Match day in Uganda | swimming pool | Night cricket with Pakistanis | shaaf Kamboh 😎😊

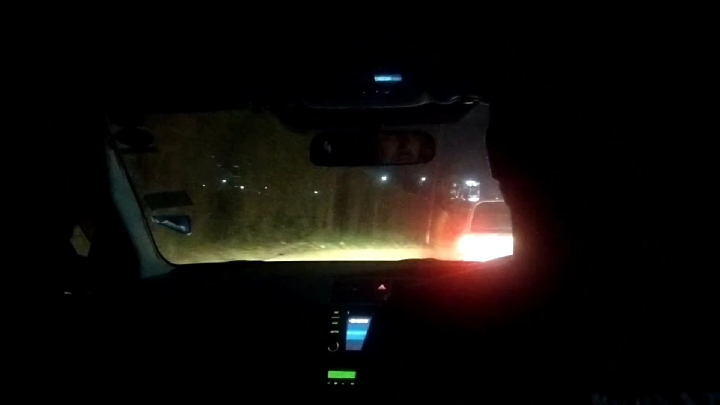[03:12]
کہ پاکستانی استمام مل کر کھیلتے ہیں اور آپ دیکھ سکتے ہیں جیسا میں نے آپ کو بتایا تھا کہ کمپالا ایک ماؤنٹین ایڈیا ہے ماؤنٹین کے علاقہ یہ آپ دیکھ سکتے ہیں یہ ماؤنٹین ہیں اس